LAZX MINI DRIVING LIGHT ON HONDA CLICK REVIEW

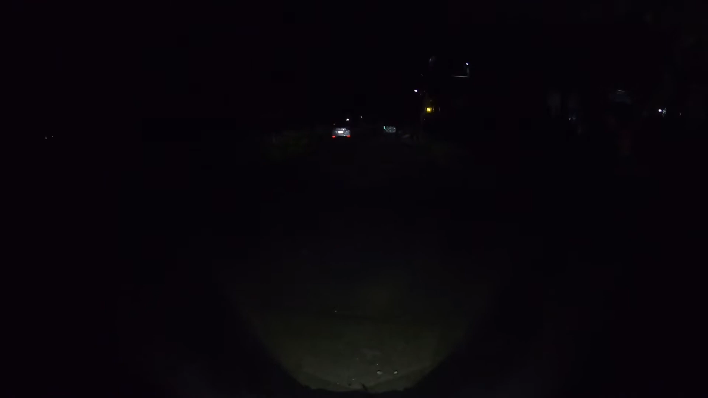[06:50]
Bali madilim yan. Yan magpinatay ko yung ilaw. Yan madumi. Madumi. Madilim po yan mga kalubak. Yan. Pag binuksan natin ilang, medyo maliwanag. Testing natin yung mini-driving light natin na walang headlight. Ito yung low. Ito yung low. Ito yung high. Yan. Ito yung low. Ito yung high. Palakas-lakas din naman siya. Huwag madilim. Okay na okay siya. Ito yung low. Yan. Tignan natin.
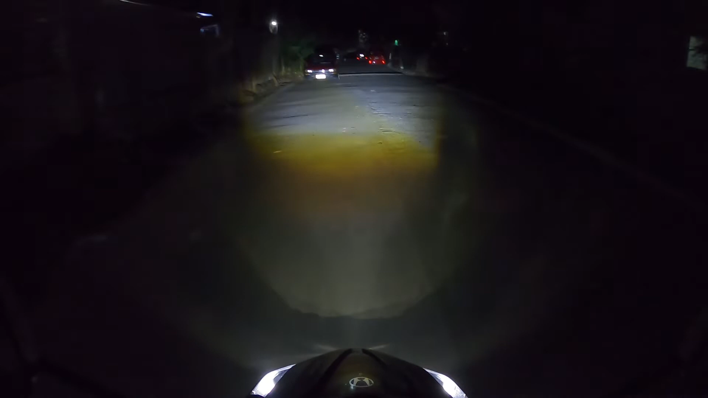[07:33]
Hop, ya. Hop. Pwede nga, nakahayan. Ito yung low natin. Medyo mababa lang yung low natin kasi pag tinaas ko pa yung high, tututok na sa mata. Kawawa nila sa lubong, kaya ganito lang ako. Yan, okay naman siya eh.
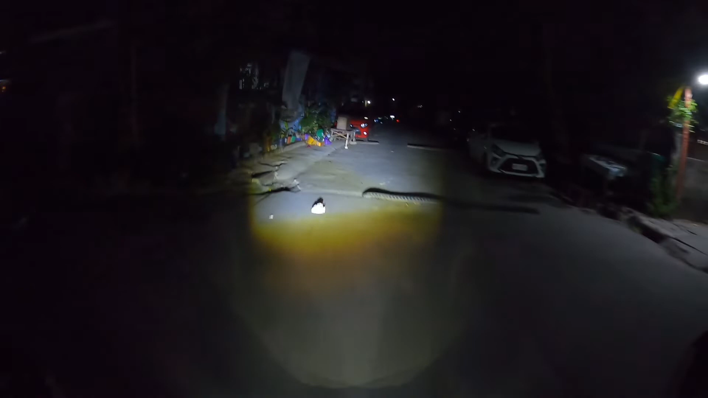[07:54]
Huwag sa high eh. Yan, diba? Okay naman siya yun. Kita niyo naman. Ito yung low. Yan.
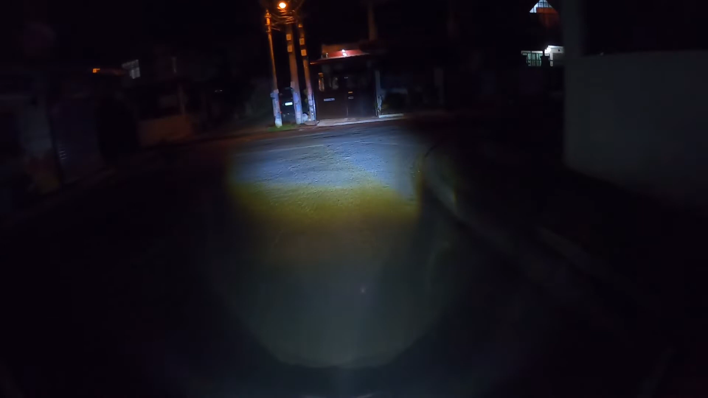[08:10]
Pag-apos natin. Ito na ganda. Para try namin lumapas. Kami ay kikibog. Nakakain. Yan. Thank you very much.
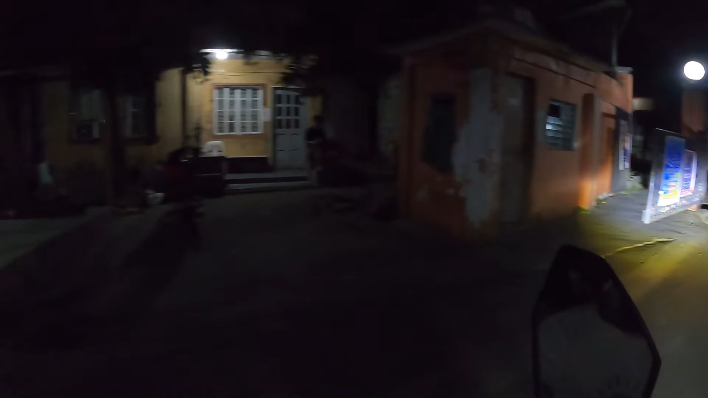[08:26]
Ano natin, may passing light pala ito mga kalubak.
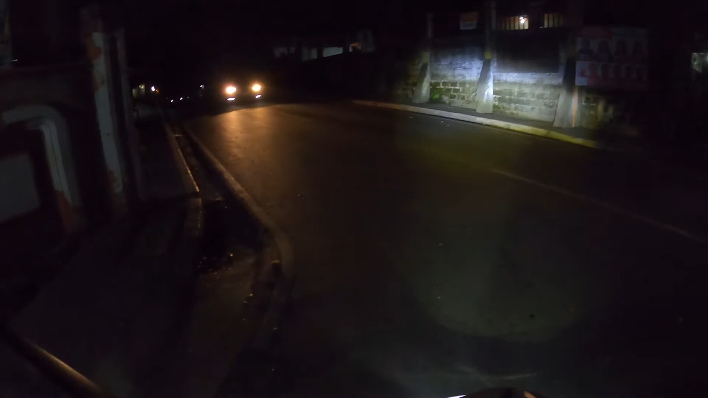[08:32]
Passing light. Testing, passing light. Ano, passing light. Nasa medyo mahina. Pero ano yun. Ano, passing light. Ito natin yung high, kung hindi kita. Ayan. Kasi yung high ko mga kalubak, wala akong ano eh, wala akong masyadong passing light eh. Kasi yung passing light ko lang, nasa dilaw.